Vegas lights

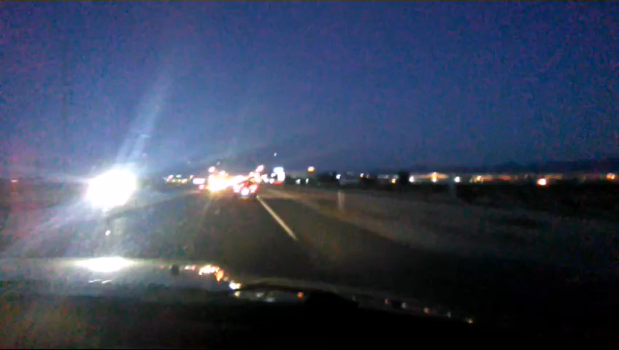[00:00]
Oh man, this camera isn't cutting it, but we're going down into Vegas at night. There's a beautiful orange moon that's coming up. Mom, my hand just died. Okay, honey, that's nice. Wait a second. Oh, that moon is stunning and you can't even see it on the phone. It's pretty right next to the Walmart sign. Oh, it's so pretty. Yeah, we're coming in on Vegas.
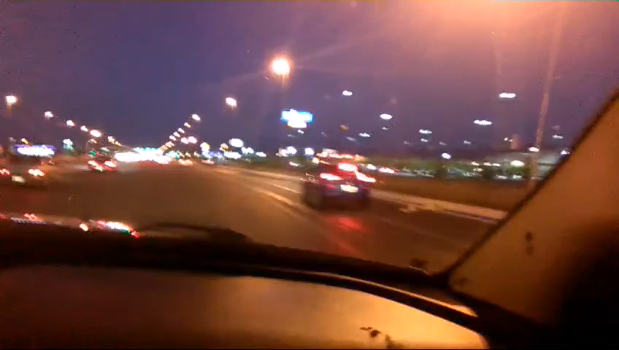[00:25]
Now it's next to the McDonald's sign. Oh, Daddy. I'll try again when we're closer to McDonald's.
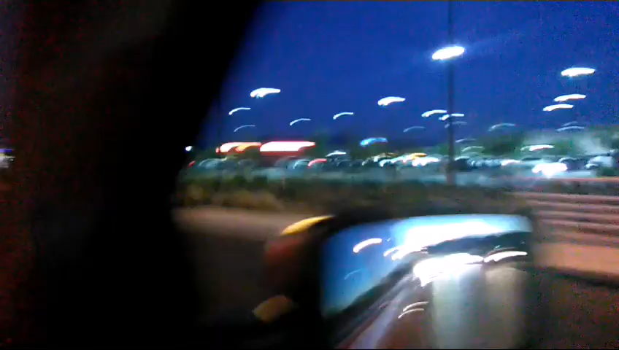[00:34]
Oh, the old city lights and you can't see them on the stupid phone. All right, try again in a minute.
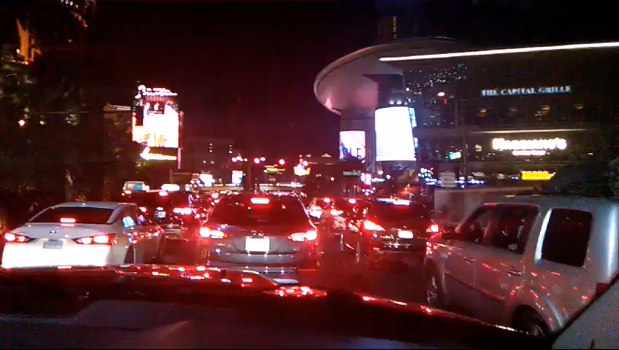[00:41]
So after going the wrong direction and taking quite a long walk, we finally found the main track of Las Vegas. Um, overall, not my favorite portion of the trip. Yep, but at least we're finally seeing the lights, the glitz, the glamour of it, if we could drive. We were kind of in the butthole of Las Vegas, if you will. Oh, it was so bad.
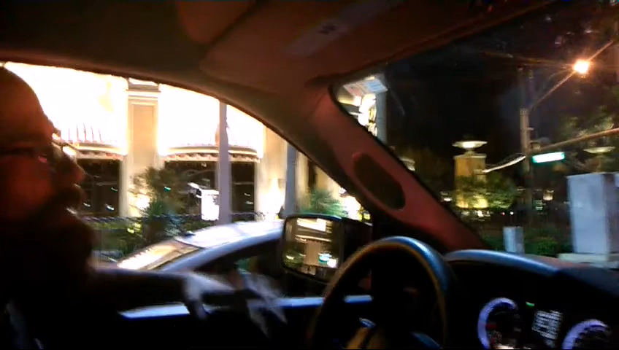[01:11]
We weren't in the real glitz, glamour-y. Creepy, and not enough lighting, and...
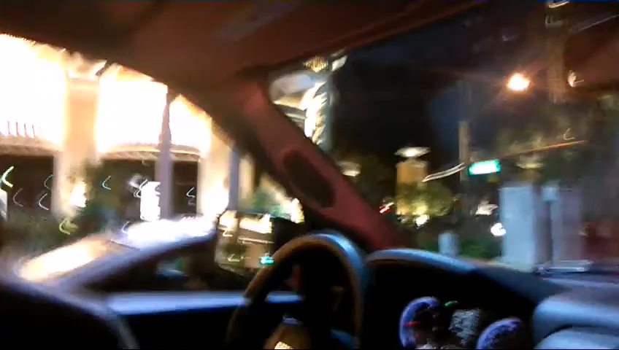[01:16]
I like the stankin' crack of Vegas. It was bad. This is more what I expected to see. Yep, me too. It's pretty. Wouldn't want to live here, though. Oh, heck to know. I don't know how people live here and do this, but...
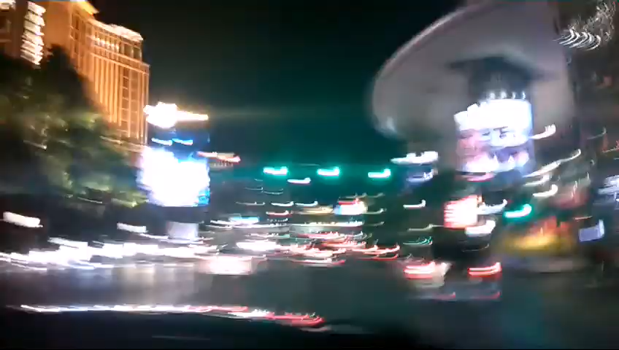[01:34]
the gigantic TV screens are pretty cool. Yeah, they are.
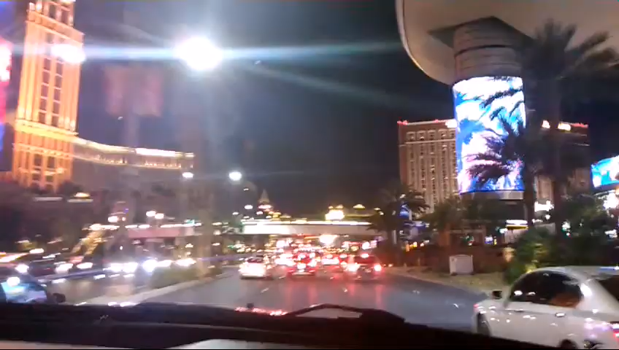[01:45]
Oh, there's a little boardwalk thing.
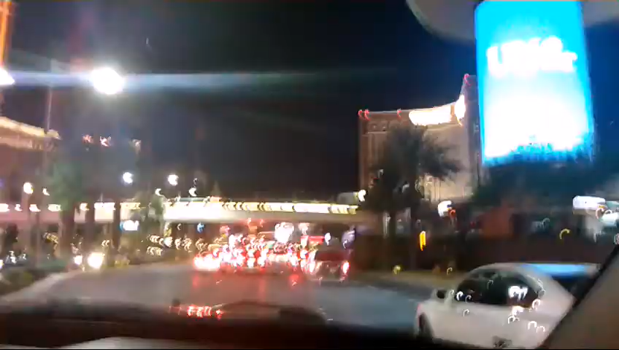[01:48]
Okay, this is looking cool. I need to look over here. Wow.
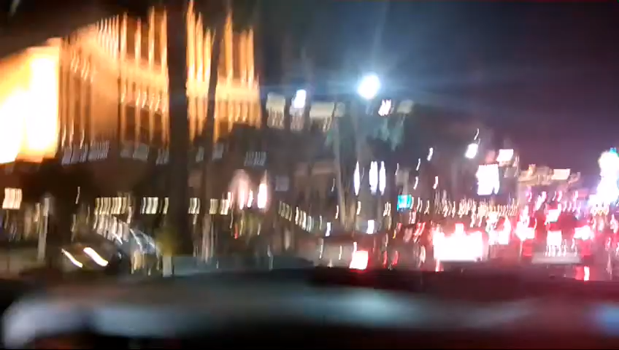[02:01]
Oh, it merges, I guess. Oh, crud. Oh, he waved at us. That was nice.
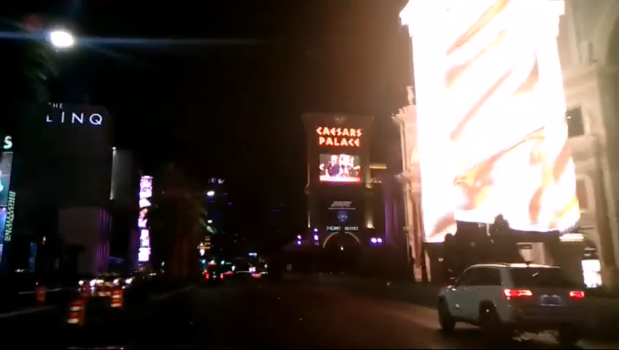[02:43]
And man, what we were walking through was terrifying. We were at the wrong end of the Sahara. There's Caesars.
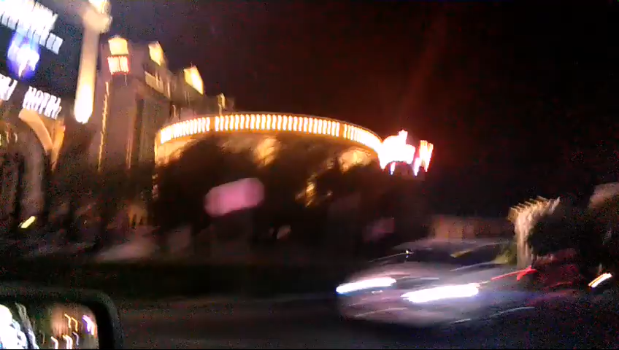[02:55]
There's Planet Hollywood. Oh, my goodness. Oh, Margaritaville.
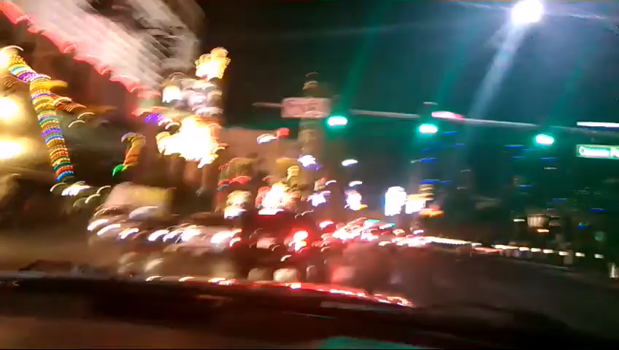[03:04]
Howl's Kitchen. There's more Caesars Palace again. Oh, I treat this out. Wow. Flamingo Bird Bar. Hey, the flamingo. Flamingo Bird Bar. Hey, the flamingo.